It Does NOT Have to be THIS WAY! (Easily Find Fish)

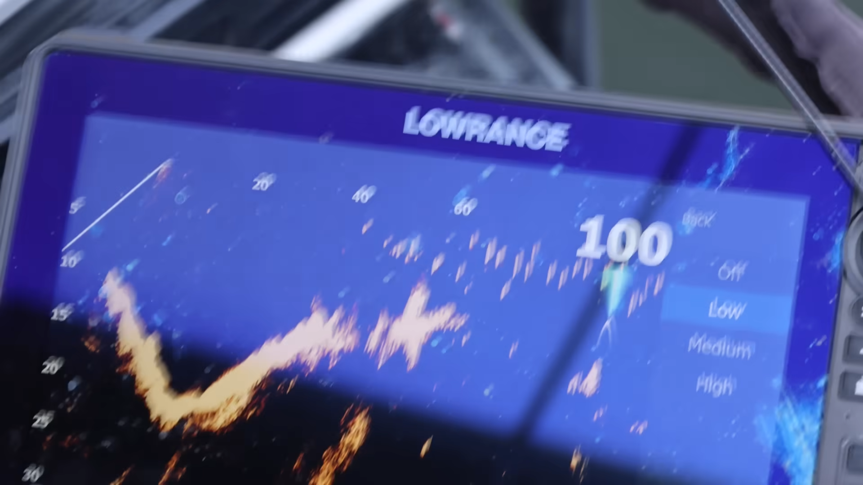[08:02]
at all the bass right there that is insane look at them blow up oh my god
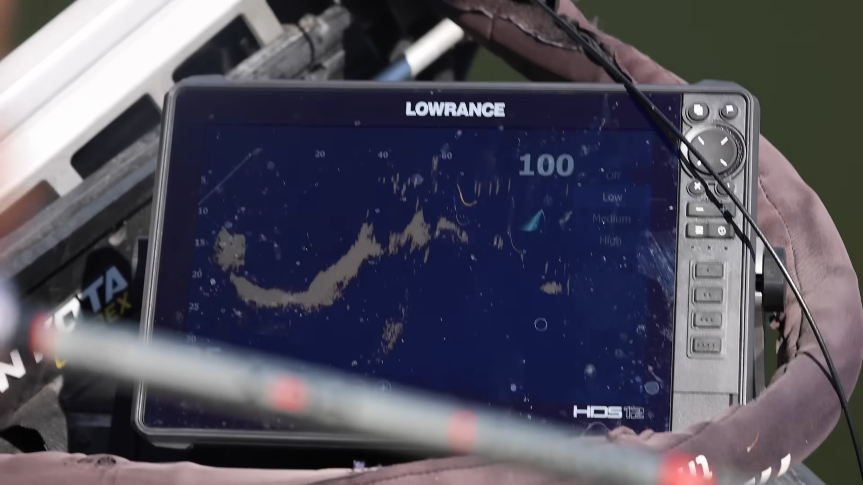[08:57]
see them all see them all right here they're all sitting up high I'm gonna move on down they're look small